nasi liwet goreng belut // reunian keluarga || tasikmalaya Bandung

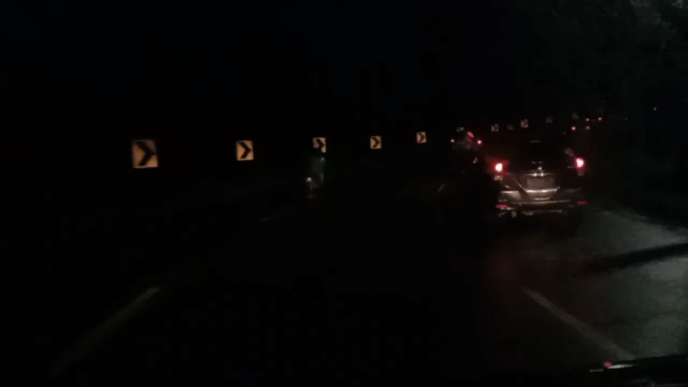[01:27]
orang tua saya
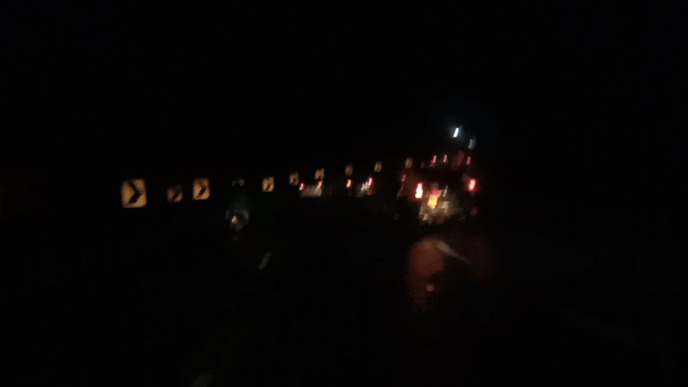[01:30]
di acara reunian dari perjalanan jalan ke Padalarang ya. Oke, terima kasih teman-teman yang sudah mendukung channel kami ini. Jangan lupa di like, share, komen, dan subscribe teman-teman. Dan di sini suasananya di jalan tol sangat ramai lancar teman-teman.
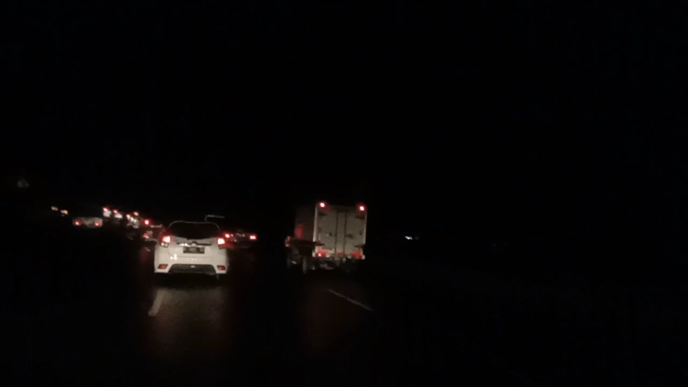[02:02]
Mudah-mudahan saya selamat sampai tujuan ya.
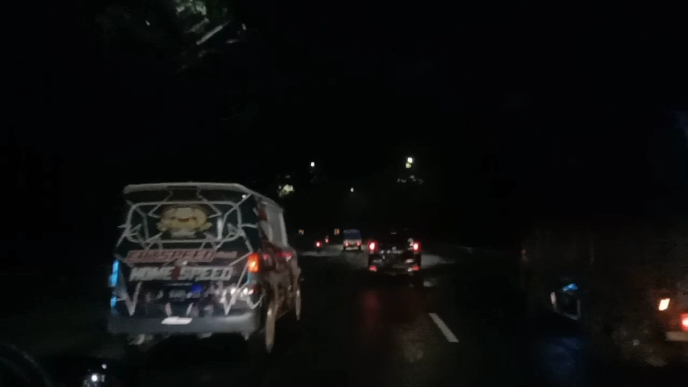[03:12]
Enak kalau perjalanan daripada siang hari ya, panas atau macet ya. Kalau malam dingin, suasananya sejuk sekali dan lancar sekali, alhamdulillah ya teman-teman.
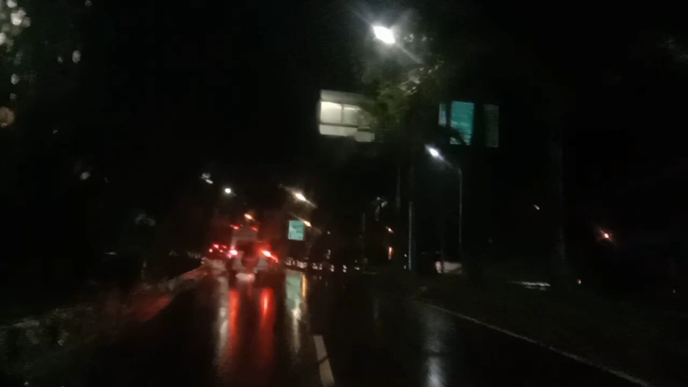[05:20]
kita hujan gerimis teman-teman perjalanan ini pameran batu akik jalanan alhamdulillah tidak macet ya.
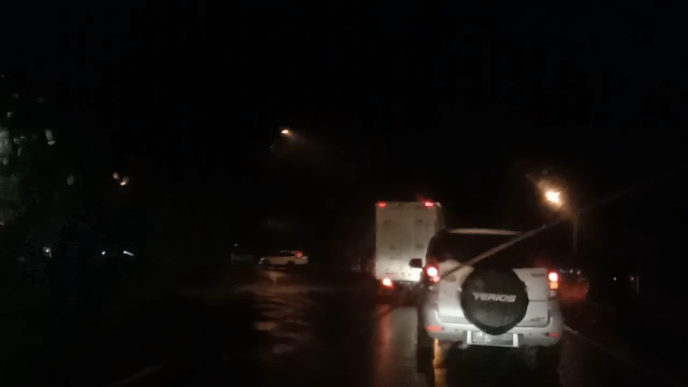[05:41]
Biasanya kalau malam minggu lumayan macet ya teman-teman, tapi sekarang ramai lancar ya. Nah, ini sebentar lagi akan sampai.